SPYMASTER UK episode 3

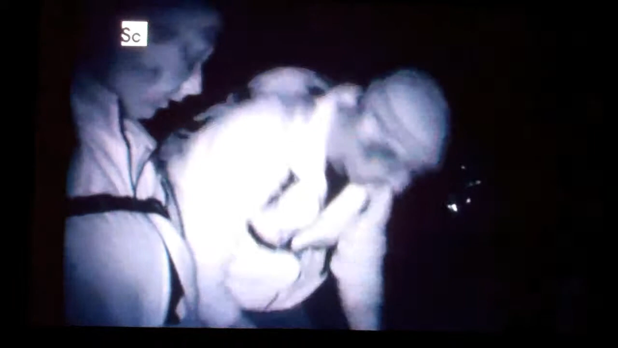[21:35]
but they immediately leave the road to consult their map. We're not particularly keen about walking down the roads, to be fair.
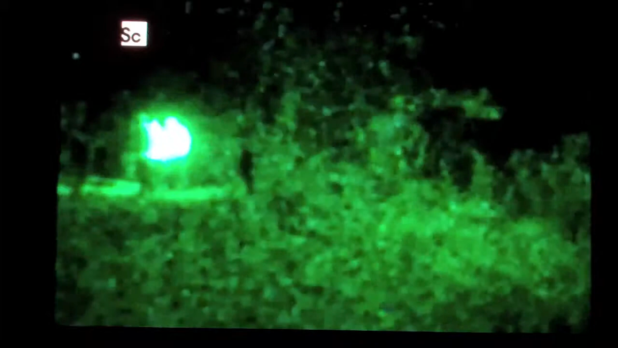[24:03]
They find the instructions to reach the safe house slipped behind a metal sign on a gatepost.
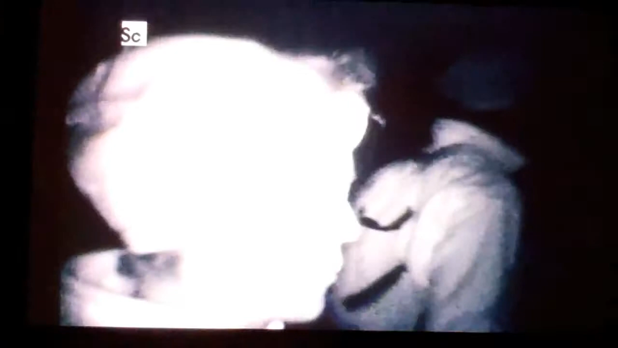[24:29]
This is heavily patrolled enemy territory, so using a torch,